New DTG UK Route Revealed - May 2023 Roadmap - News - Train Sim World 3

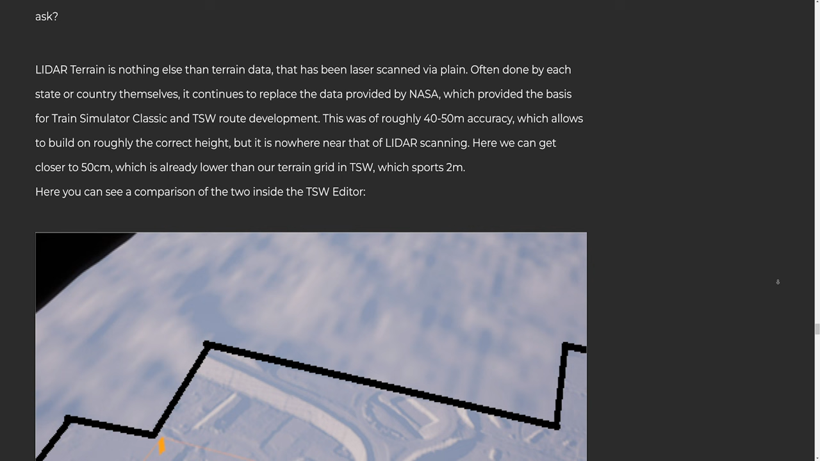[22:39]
which provided the basis for Train Simulator Classic and TSW route development This was of roughly 40-50m accuracy,
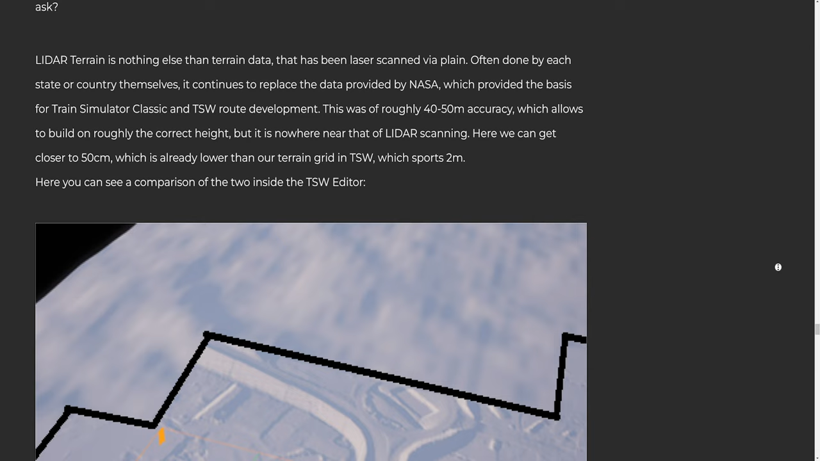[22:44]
which allows to build on roughly the correct height, but it is nowhere near that of LiDAR scanning
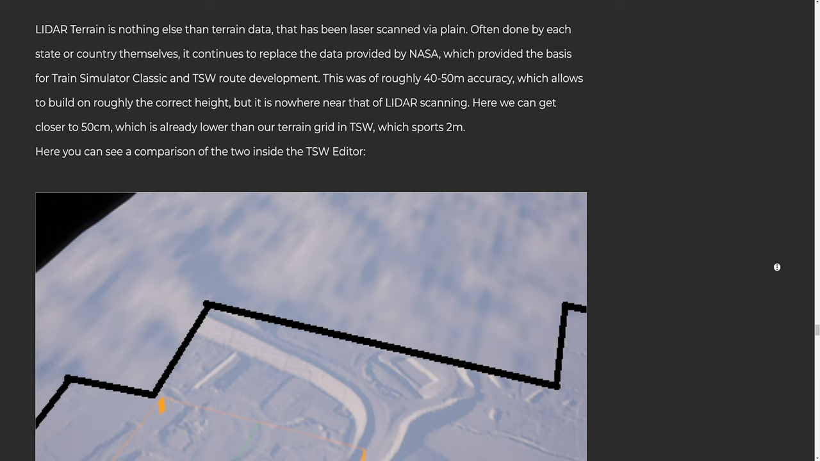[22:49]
Here we can get closer to 50cm,
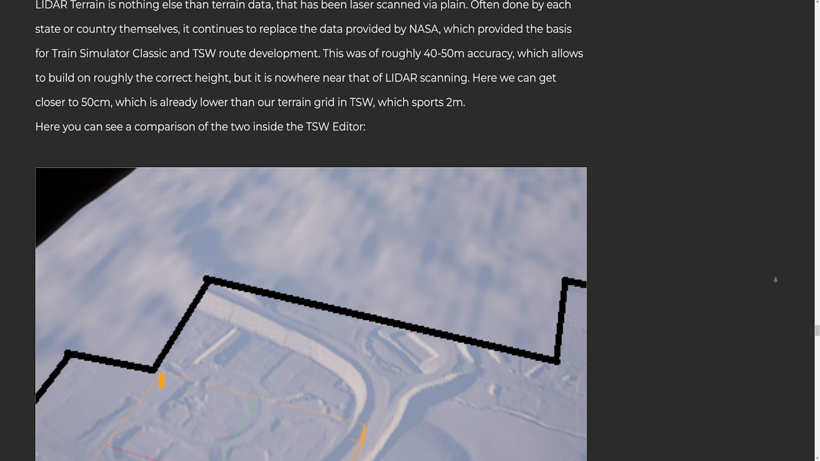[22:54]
which is already lower than our terrain grid in TSW, which sports 2m